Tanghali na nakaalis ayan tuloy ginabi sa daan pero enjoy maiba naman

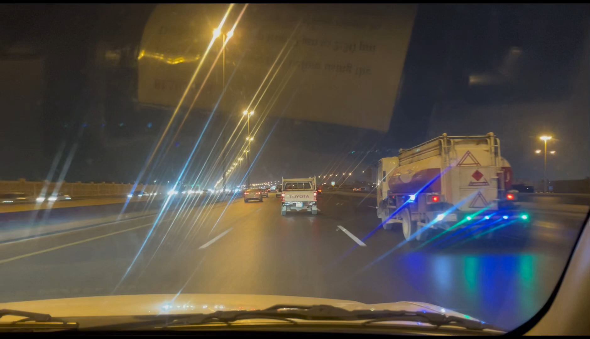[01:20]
Makita ang view ng Riyadh pagkagabi. So, ayan ang siya. Actually, guys, nasa Alkarch ako. Yan. Yung Alkarch na yan, medyo malayo yan dun sa pinuntahan namin sa Bata. So, Alkarch yan. Kaya akala nyo, wala masyadong building kasi nga ako probinsya yan. Probinsya ng Riyadh. Ayan siya.
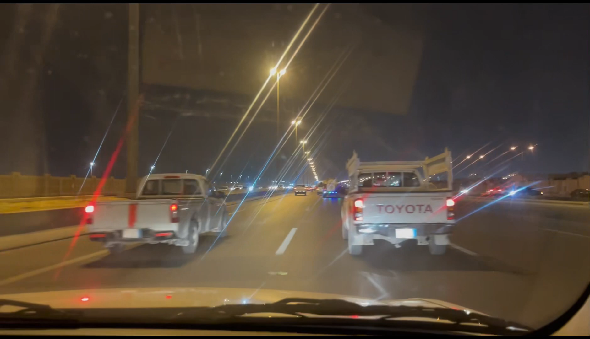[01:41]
Ayan ang itsura niya. So, wala masyadong building, guys. Samahan nyo ko.
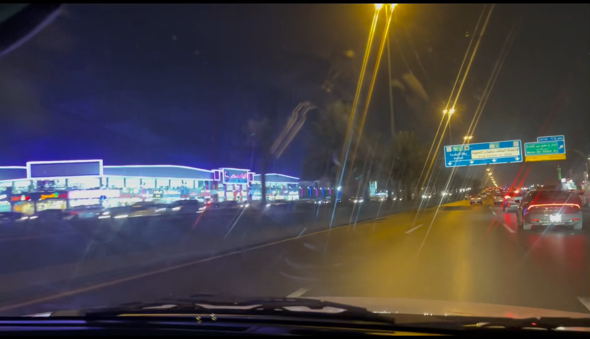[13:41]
Ayan. Maliliit na ano lang yan, mall. King Salman. Ayan. Ganyan siya.